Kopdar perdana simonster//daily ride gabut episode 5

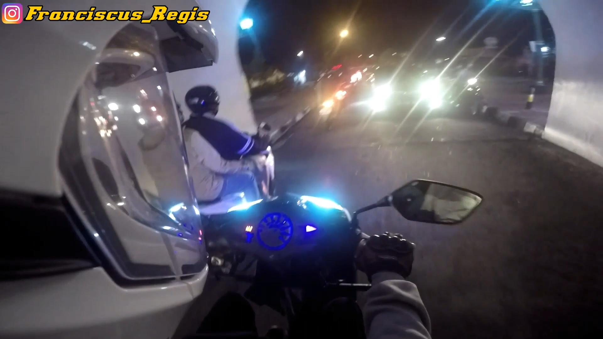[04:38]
motor kesayangan saya, anjir kesayangan, motor andalan saya, motor anjir macet tuh, kiri, wait, kiri aja lah,
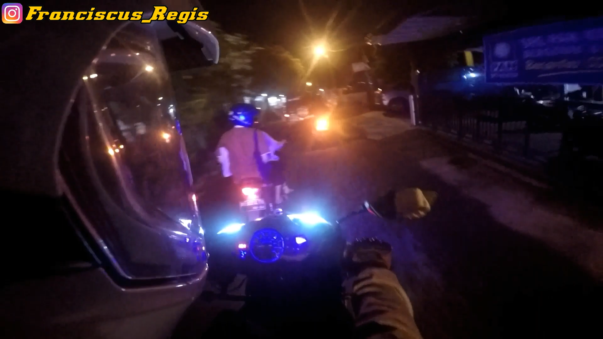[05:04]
bahwa si monster tadi bisa, ini adalah video kopter pertama dia setelah vakum hampir 3 bulan. Vakum 3 bulan, cok. Malah jadi lalat kampung gini kan gak enak. Ini kita di daerah Alkit, alun-alun kidul ke kanan tuh Alkit, tapi tadi macet banget.
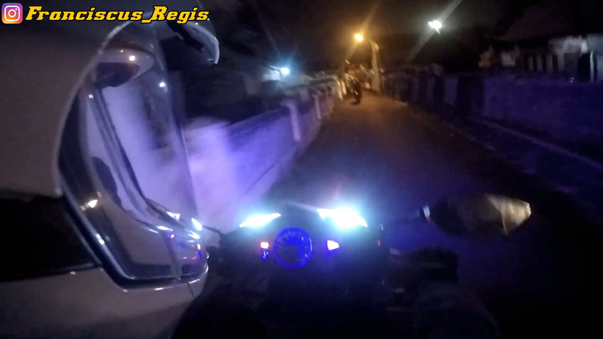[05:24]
Nggak tahu, kayaknya odong-odongnya udah mulai beroperasi kembali sekarang. Mungkin enggak juga sih, tapi tadi kok macet ya, anjir.
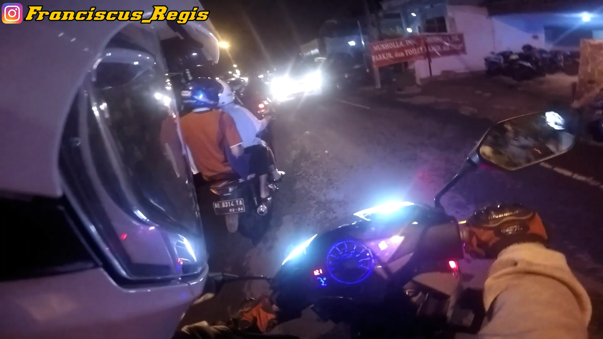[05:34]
Kali sekarang tuh masih kagok-kagok pakai motor ini. 3 bulan nggak pakai motor ini jadi lupa gitu loh, main koplingnya dan tingginya ini loh. Harus beradaptasi dengan motor ini lagi gitu. Oh ya, sekarang udah normal semua ya, lampu-lampu udah nyala semua.
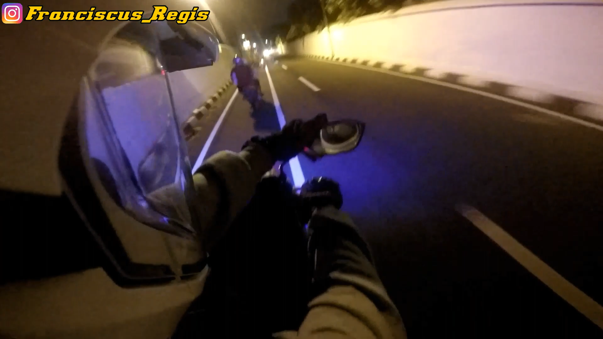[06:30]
jari apa yuk, anjir, output dari daymaker ini. Terus juga sebenarnya motor ini belum 100% juga, ya 80% sih, masih kurang enak dinaikin loh, stangnya tuh geder apa, gedek-gedek loh, gredek-gredek ya. Ya itu bisa lah, ada rezeki lagi buat benerin motor lagi pelan-pelan. Gak apa-apa, it's okay, jalani aja, sabar terus.
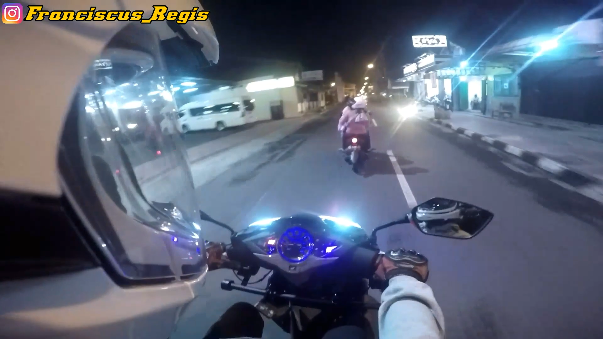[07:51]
Masih pol, masih ya. Kalau kalian mau cari baju polos ya di daerah sini gitu. Kita ke arah altar aja. Kita muter bentar aja ke arah altar. Kanan ini ke arah altar Yogyakarta. Oke ya, Daily Red Gabut ini juga saya gimana ya, menunjukkan jalanan Jogja aja ya.
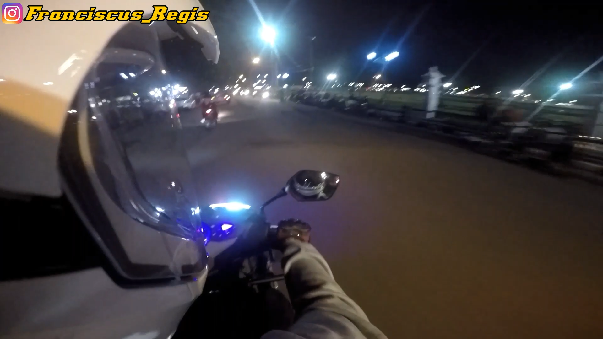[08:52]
Kayak pusatnya mereka nongkrong di sini. Ya enggak semua itu aja. Banyak aliran modif di sini. Kita ke arah 0 km aja ya.
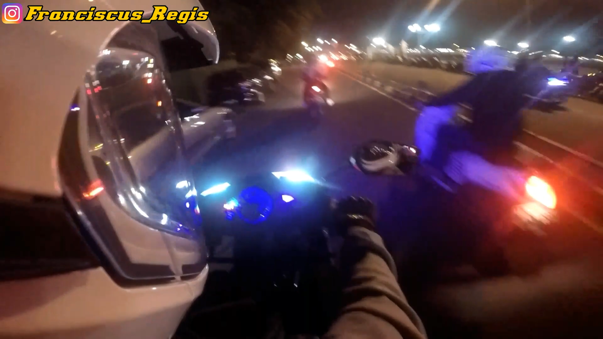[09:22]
Kita ke kiri. Ini adalah wajah 0 km di malam minggu. Udah sering lah sini sih saya juga, kalau nggak salah loh. Kita ke kanan ya, arah Taman Pintar. Jogja udah mulai kembali normal sih, orang-orang pada duduk,
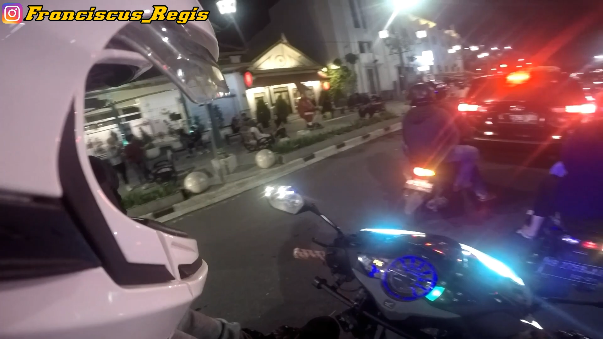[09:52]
nggak pakai masker juga, ada yang nggak pakai masker juga gitu. Ferrari Bosch. Kita ke kanan bosku.
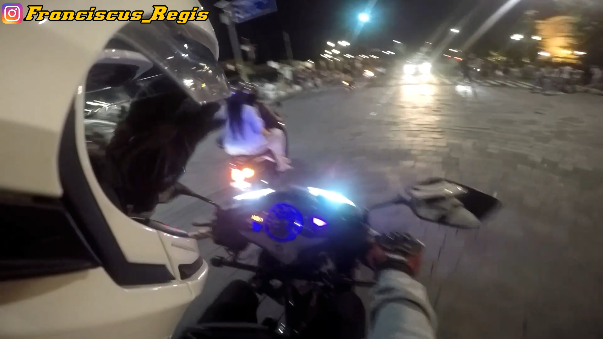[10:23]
Ya itulah biasalah sepeda arogan gitu. Ini ke arah Taman Pintar kita.
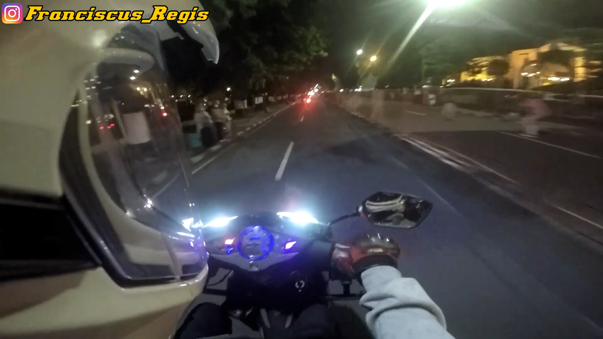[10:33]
Sebelah kanan ini lupa pengapa saya lupa banget. Oh ya tadi agak rame ya di Malioboro. Kayaknya ya setahu saya sekarang motor udah nggak boleh lewat sana lagi gitu. Jadi nggak ada kendaraan yang lewat di sana. Nggak boleh lah ibaratnya. Saya aku agak lupa tempat kopdaranya soalnya agak kurang tahu pasnya di mana karena belum pernah kopdar lagi ke di sana gitu. Selama pindah kopdar baru pernah kopdar di sana.